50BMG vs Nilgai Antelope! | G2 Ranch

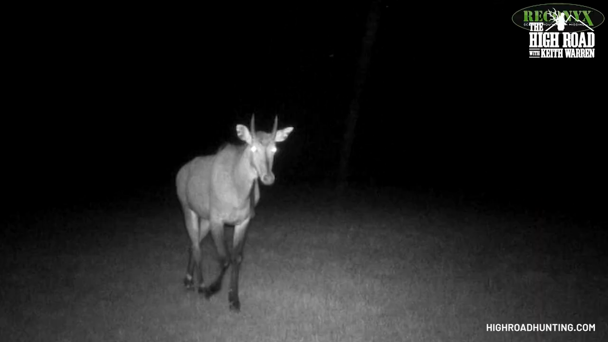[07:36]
You know, prior to Keith showing up, he had asked me to put out some Reconyx cameras just to kind of capture what was coming into the fields. They've been hammering the lab fields, so we should get some pretty good stuff on the camera.